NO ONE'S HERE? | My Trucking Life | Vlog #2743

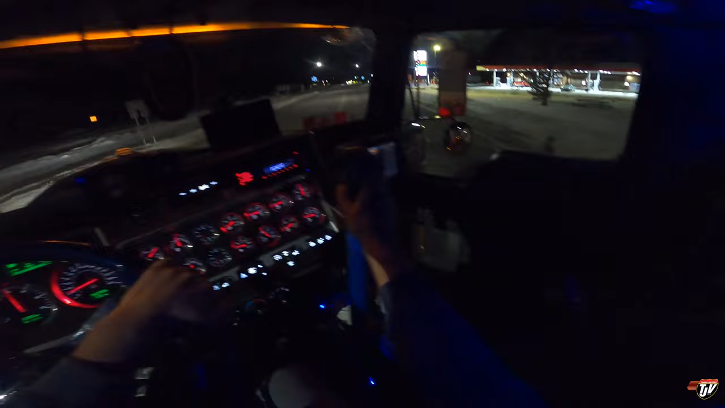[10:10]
The whole loading process took way longer than I expected it to. I'm gonna go around the back. I could go in there, but There's a car like right behind me, isn't there? Where'd you come from, buddy? I'm turning right.